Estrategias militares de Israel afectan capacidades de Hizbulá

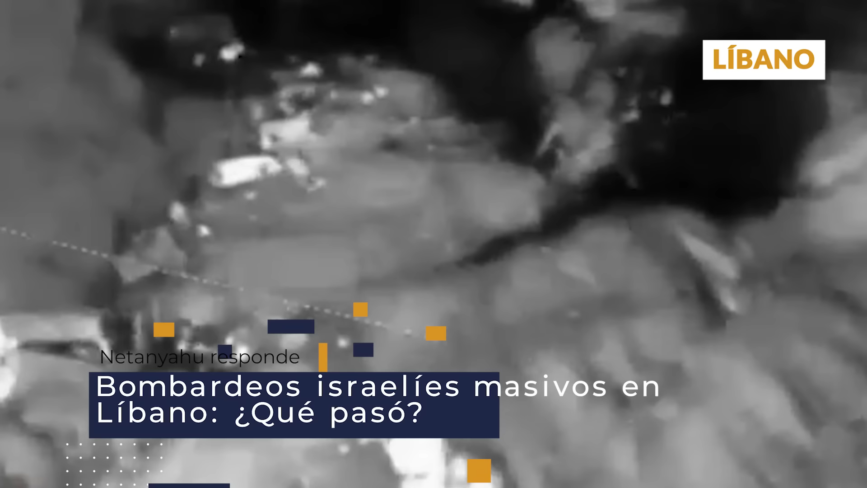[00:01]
El ejército israelí lanzó anoche un ataque masivo contra objetivos de Hezbollah en el sur del Líbano,
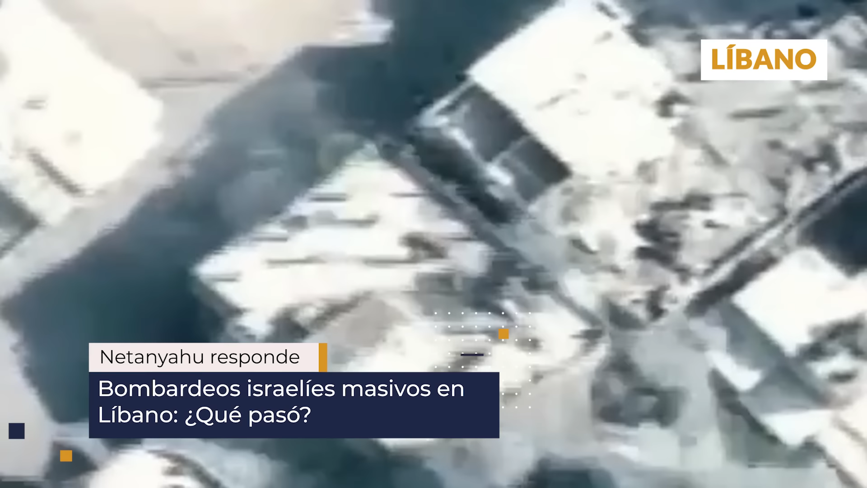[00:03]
cumpliendo las amenazas del primer ministro Netanyahu tras el mortal ataque Magdal Shams, que cobró la vida de 12 niños.
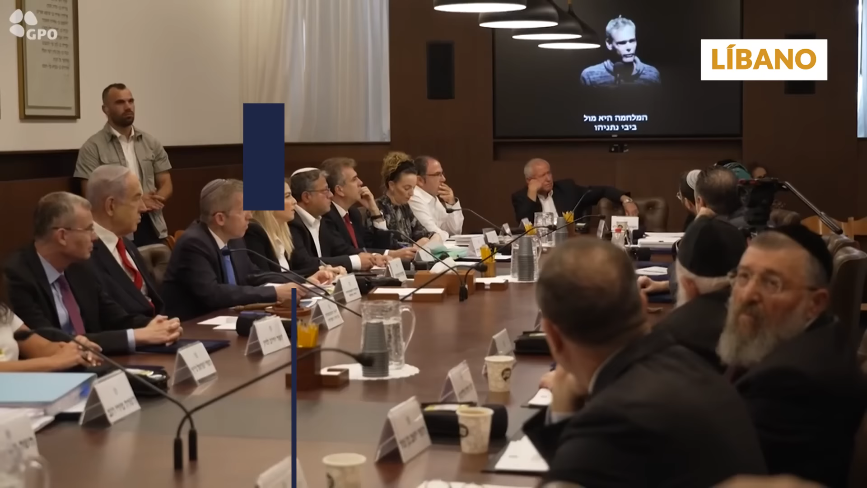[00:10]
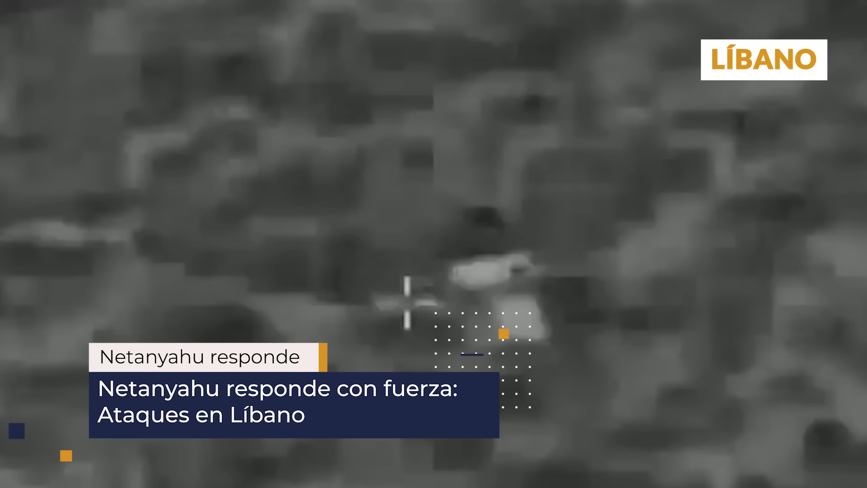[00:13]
La ofensiva se centró en siete áreas estratégicas, impactando en infraestructuras y posiciones militares del grupo chií.
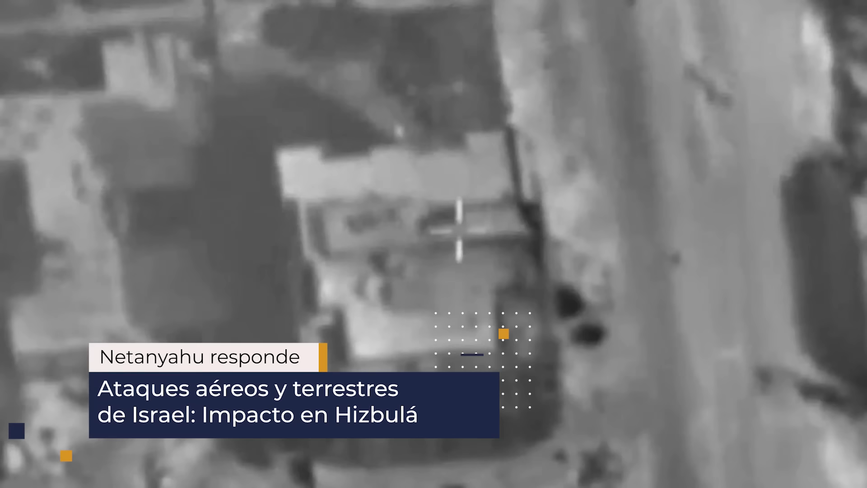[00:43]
Estos movimientos forman parte de una respuesta más amplia y contundente que Netanyahu había prometido tras el atentado en Magdal Shams.